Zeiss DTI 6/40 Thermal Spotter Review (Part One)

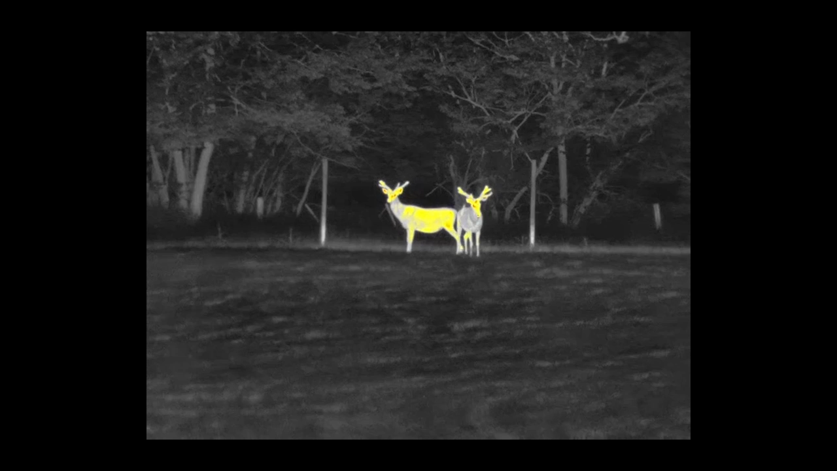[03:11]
function to access your menu function uh or you can short press to change your color palettes